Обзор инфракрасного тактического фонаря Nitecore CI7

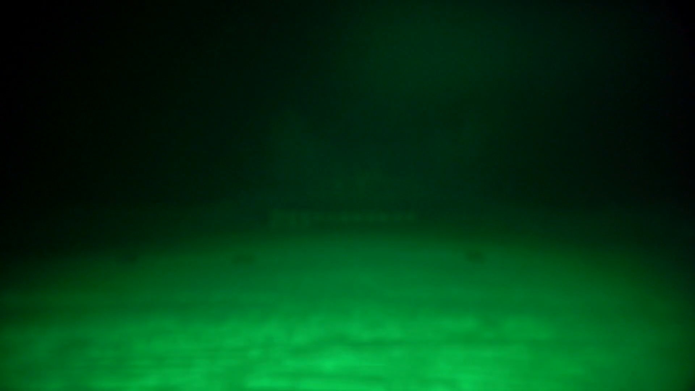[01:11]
метров сегодня мы стреляли на 25 и 50 метров прибор ночного видения было четко ясно видно что освещается как освещается и очень
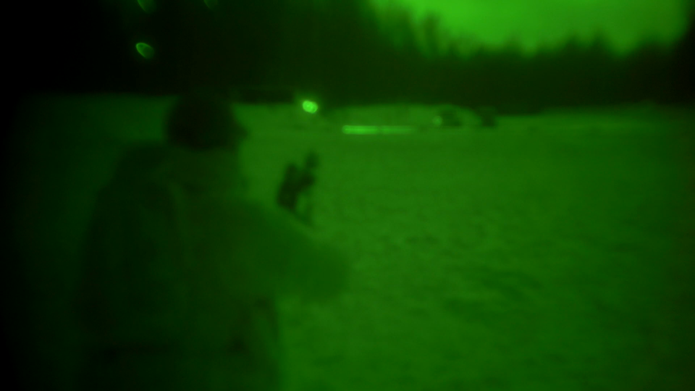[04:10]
светит как в дневном диапазоне хорошо, так и в инфракрасном,